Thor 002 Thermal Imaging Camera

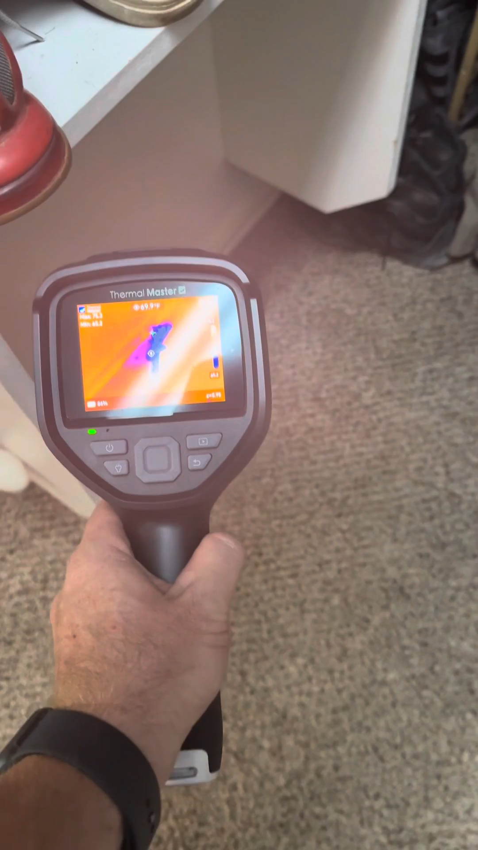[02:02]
You can call the stress test, but you'll notice some moisture in a really weird angle.
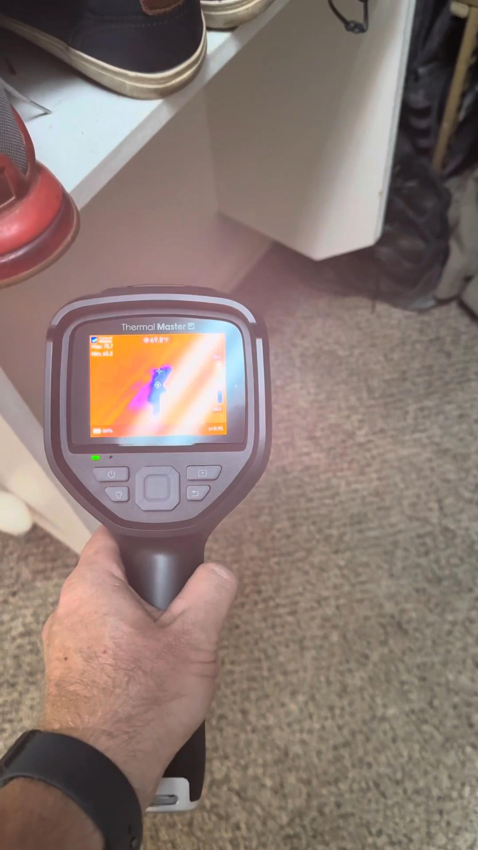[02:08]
And this is what the thermal master. So it's definitely picking up that moisture that's leaking through and into the carpet.
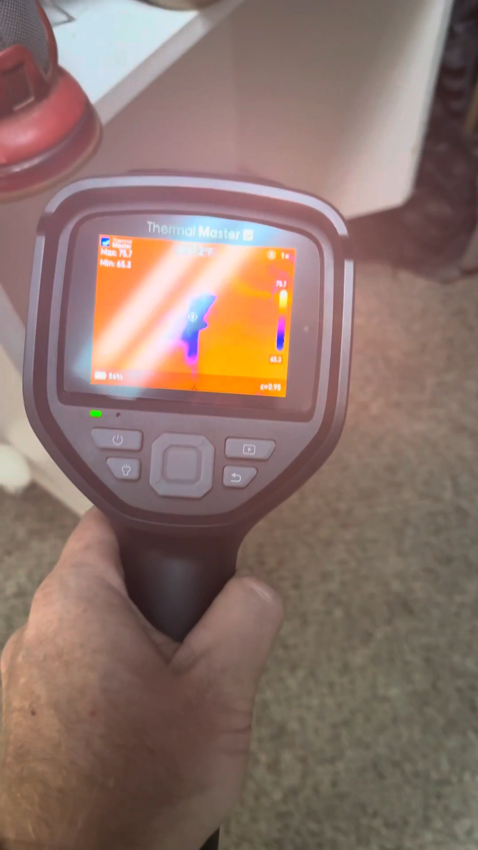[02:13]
And now with the FLIR E8 Pro,
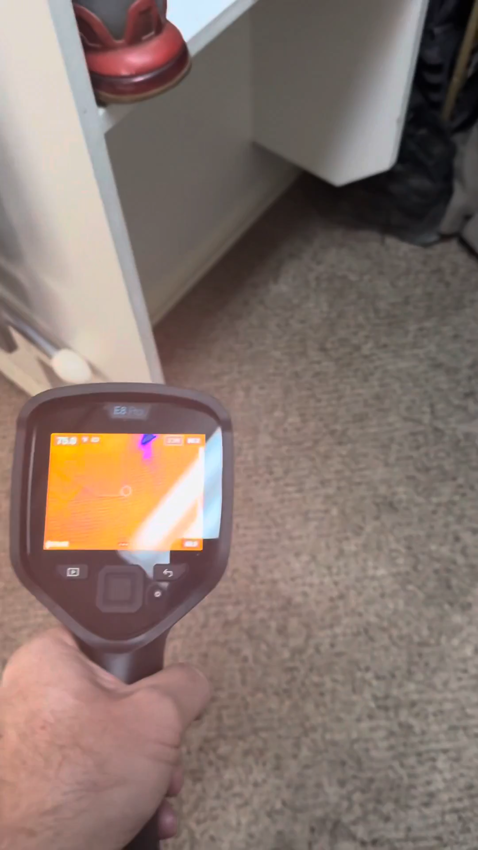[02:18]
we're going to see just exactly what's pretty much the same thing.
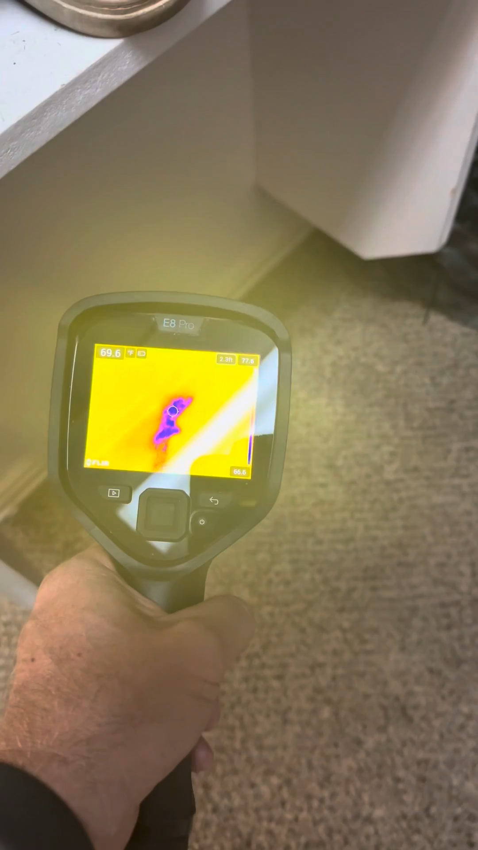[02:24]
Pretty much the same pattern.
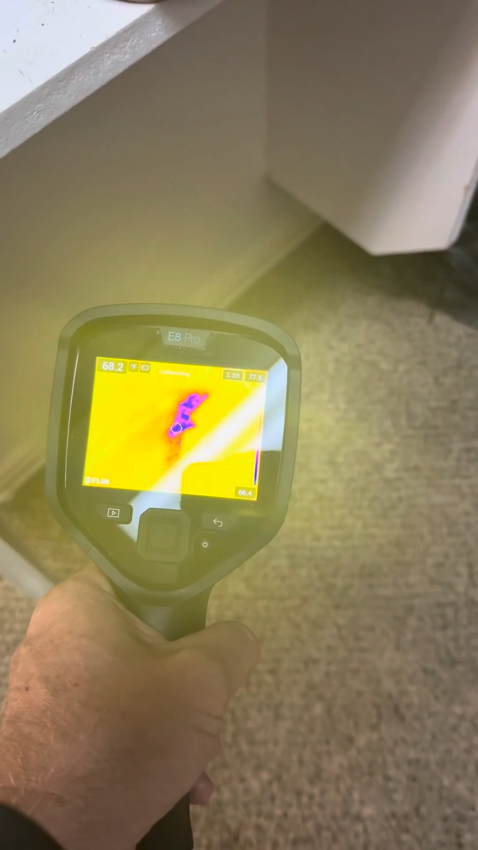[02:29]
In fact, I might, I might even say that there's a little bit better resolution from the thermal master. All in all, at the end of the day, these are two fantastic cameras.
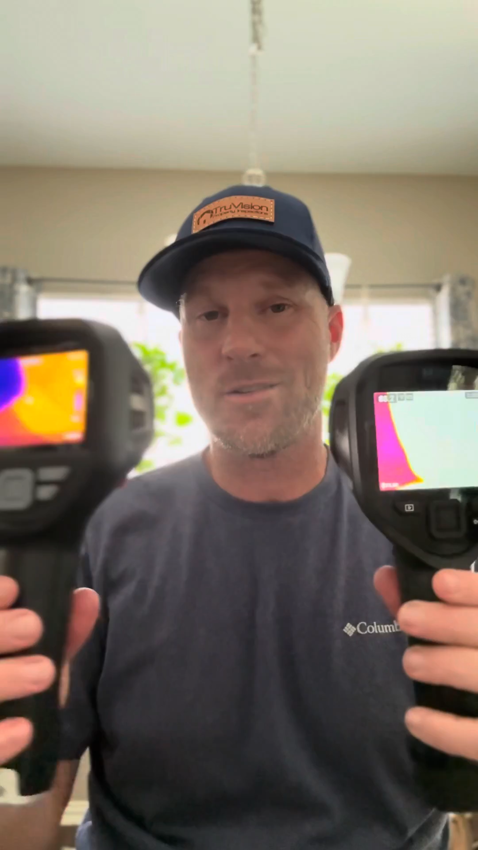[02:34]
Now you'll notice that the thermal master actually has a little bit bigger screen, the resolution and the quality of the screen and the image.